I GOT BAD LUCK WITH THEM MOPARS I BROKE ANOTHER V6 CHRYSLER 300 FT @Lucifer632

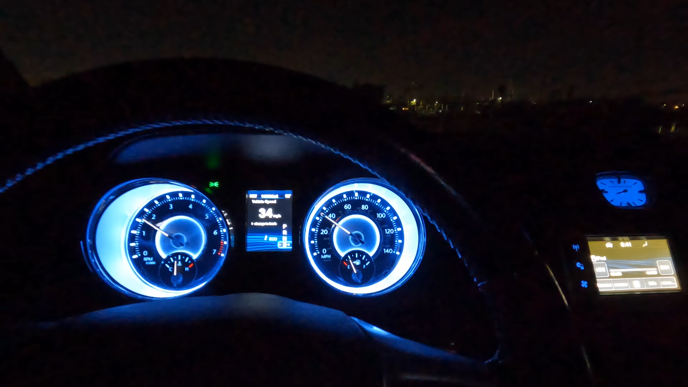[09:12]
57 north
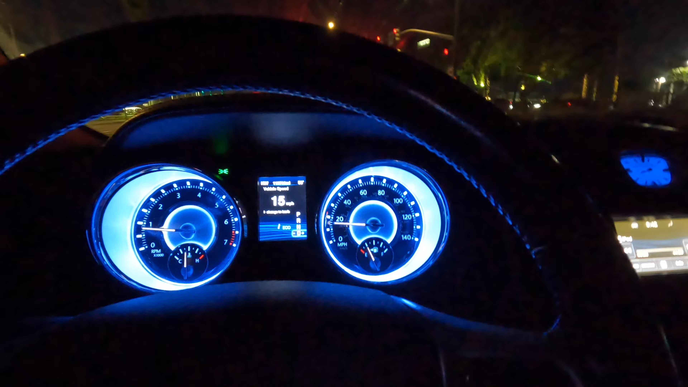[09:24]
phoenix club drive yep i've been over here yeah they got the golf golf course right here yep right over here so this dodge right here does have like two hellcats there's one right there yeah and uh black looks like a rt that's a y-body something and then out here bro like you know they can put them on uh the front street and not worry about it i know i'm surprised i see that white body out there yeah
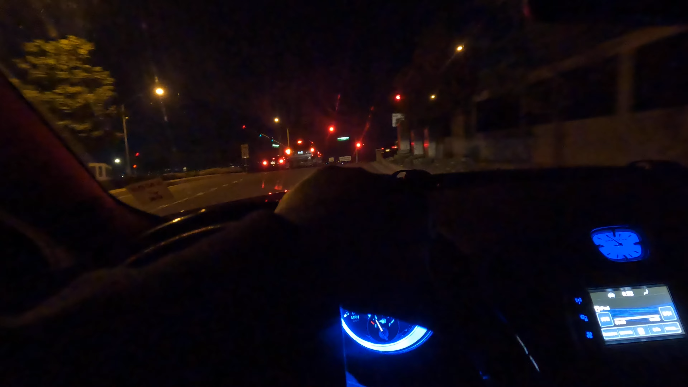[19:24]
all down the street that we're about to turn right now miller yeah um it's industrial on both sides and then you have this little like reservoir right here yeah and so you will see it like saturday night sunday nights like this is when all of the uh the
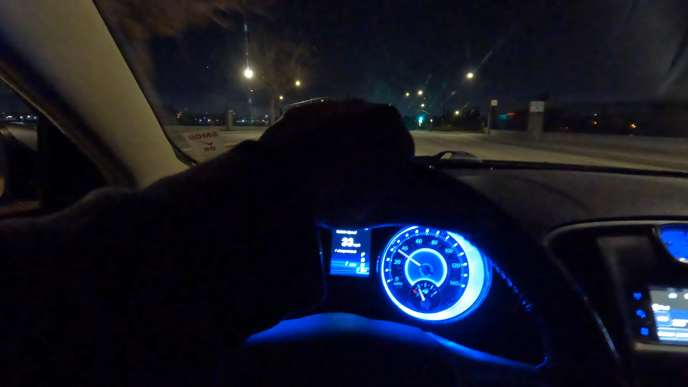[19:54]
souped up cars come out and from from this like street right here like they come all the way down so it goes to kramer right here so all the way from kramer you'll see cars just shooting back and cops don't give a damn like because coming around this corner like as long as it's a
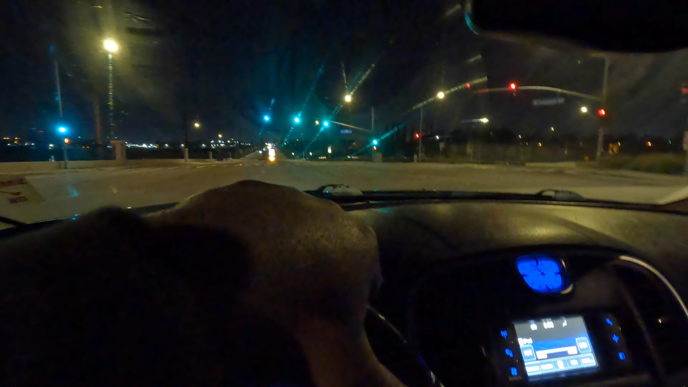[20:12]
green light bro they're like they don't really care but if you see it's a straight shot yeah and cops
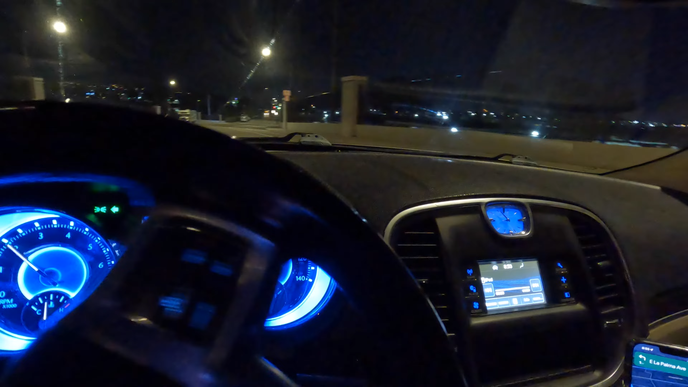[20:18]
probably like that shit hell for all we know it's a it's a straight shot so people will be lined up along this area right
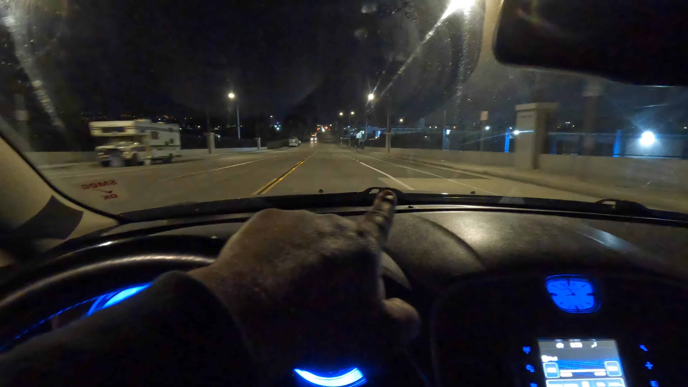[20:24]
here this whole street yeah and then like we uh people do donuts here but mainly like not really this is mainly where we just do our racing oh okay because there's no potholes there's a little bit of bugs and shit but it's it's pretty much what's up